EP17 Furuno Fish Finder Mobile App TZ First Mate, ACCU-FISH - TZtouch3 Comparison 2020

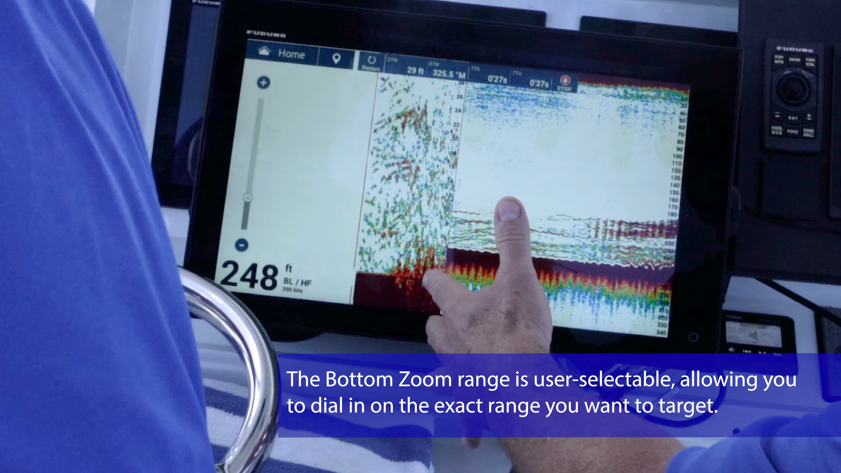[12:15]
On screen: depth 248 ft
And if we change it now, if we want to, if we want to change the presentation a little bit, we can also go to the bottom zoom mode.
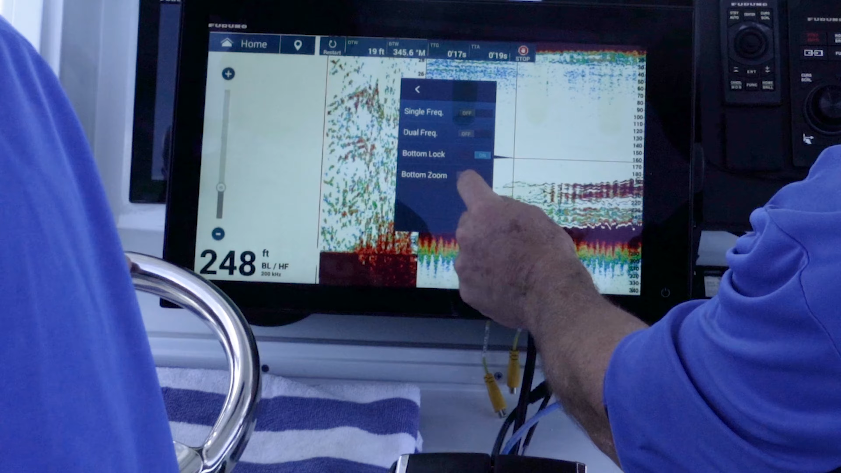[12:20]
On screen: depth 248 ft
Easily a couple of keystrokes, really easy to change.
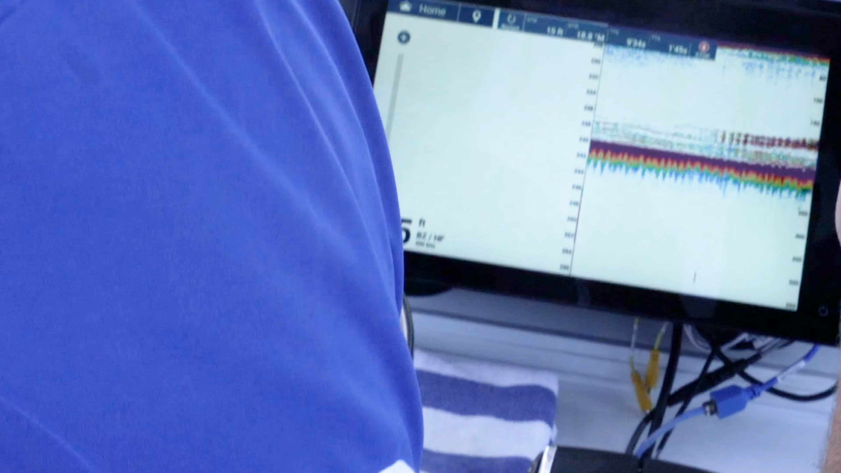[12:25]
That's the nice thing about TZT3 is that the user interface allows you to really customize and it's a contextual menu.
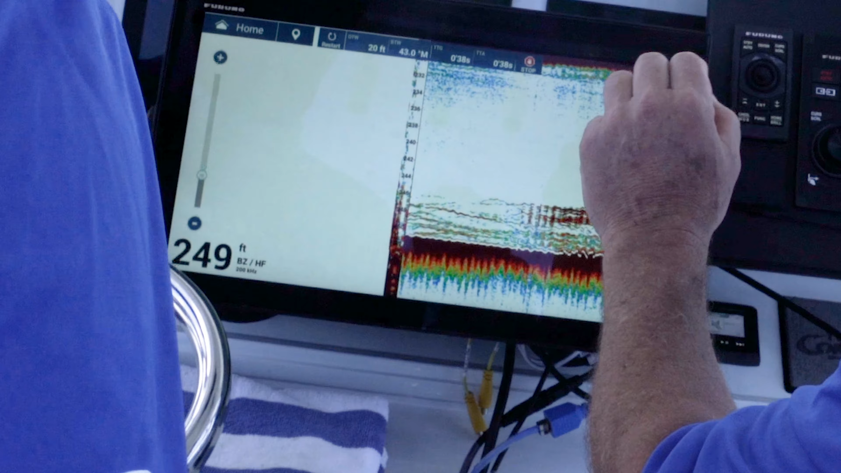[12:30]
On screen: depth 249 ft
So it's really simple. In this case, you see how the bottom isn't flat anymore, but we're zooming in on the bottom 30 feet.
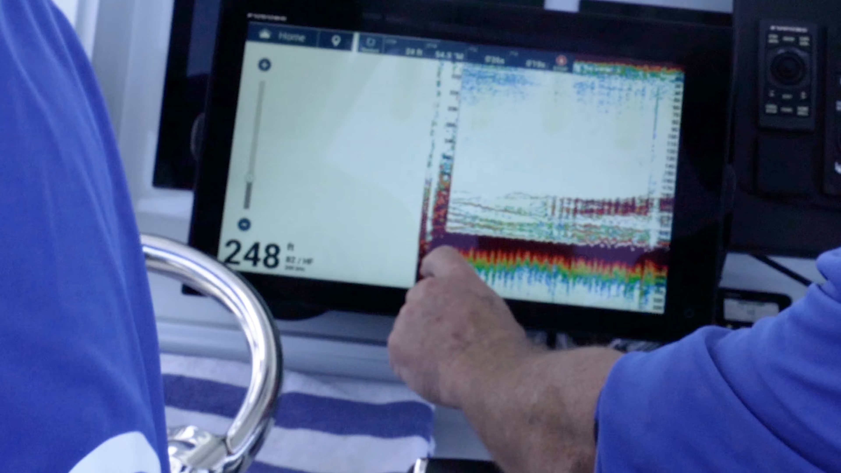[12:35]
On screen: depth 248 ft
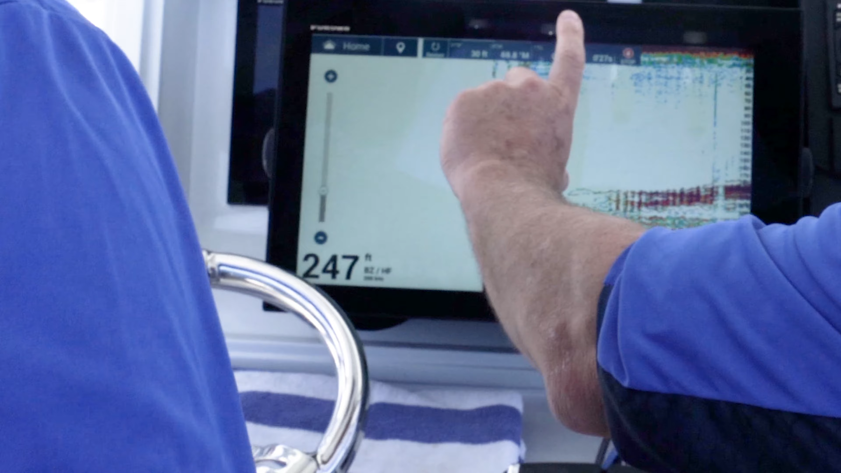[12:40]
On screen: depth 247 ft
Rather than having a top up approach or a bottom up approach, we're looking at just a section of the bottom zoomed up. That's great. A lot of times on these wrecks, like we're out here in 240 plus feet of water, I bottom fish for those big pink mutton snappers. Right. And you know what? I can actually see these fish better when it's zoomed in.
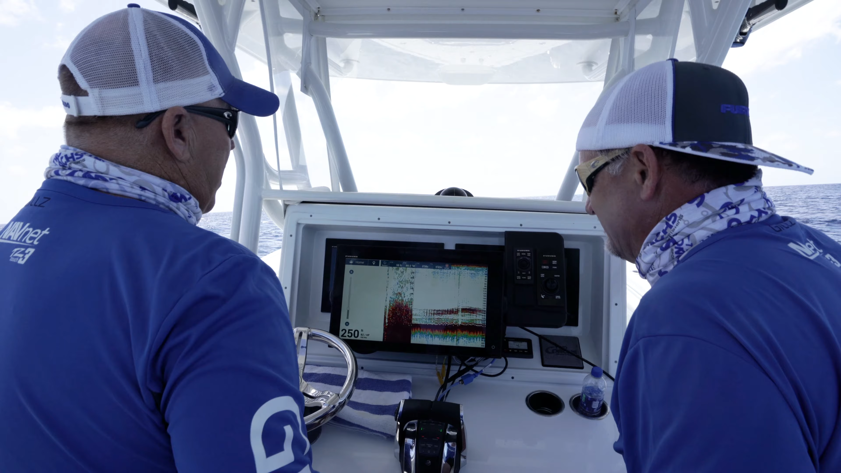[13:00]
So I know when our clients are dropping down, I can see the fish go from say 230 feet, go down to 250 feet and actually eat the bait. My clients are definitely impressed.
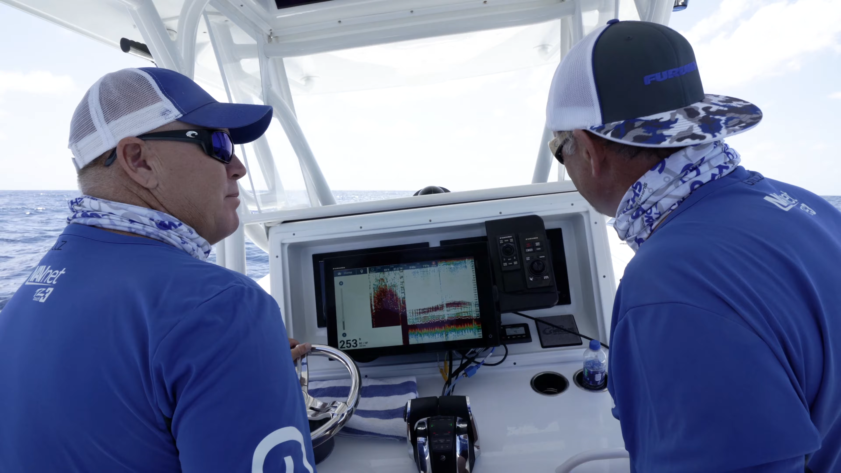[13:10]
So right now we're looking at high chirp on the left, low chirp on the right.
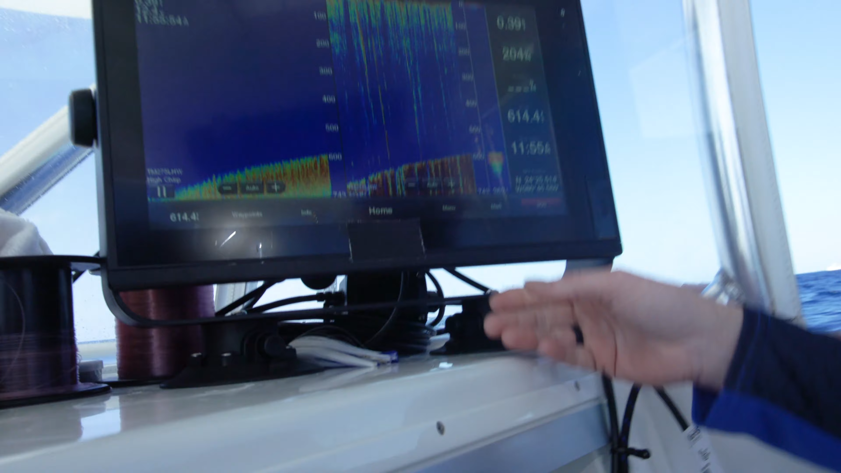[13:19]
So we got a split screen, we're looking at both frequencies.
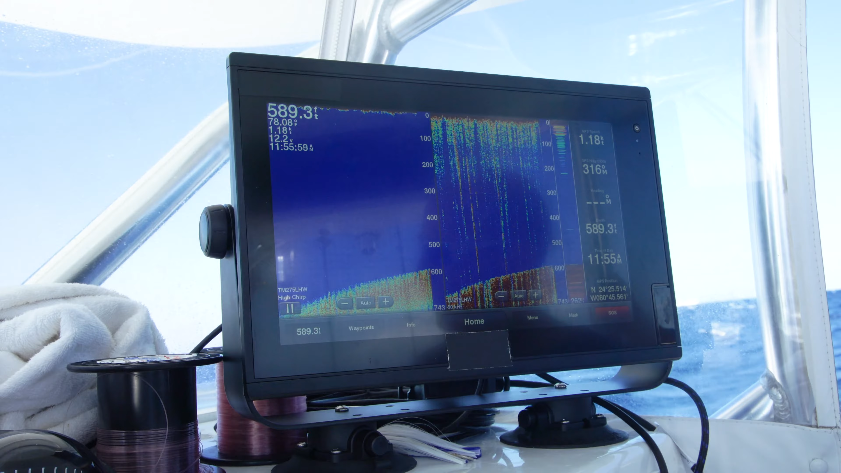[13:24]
Just so, you know, as we go through learning this and seeing what it looks like at the marathon hump, we're using both frequencies.
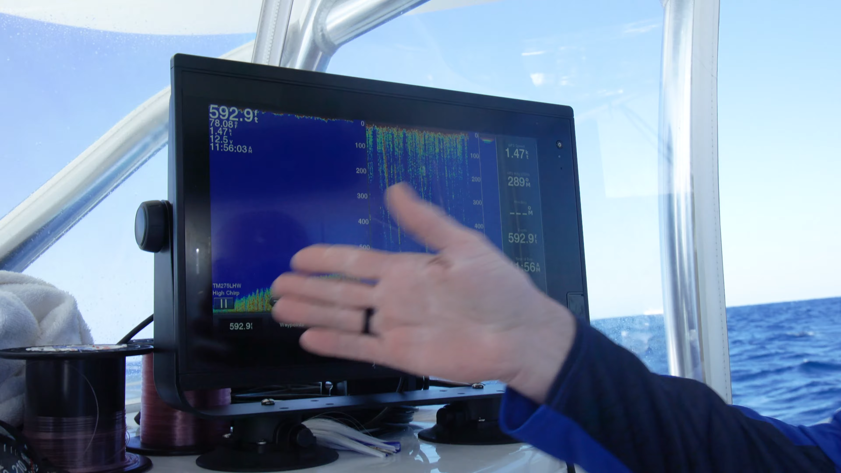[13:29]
So we're using the high chirp for better detail and low chirp for more depth penetration. But if we hit the home button, we can look at some of the different sound reviews available to us.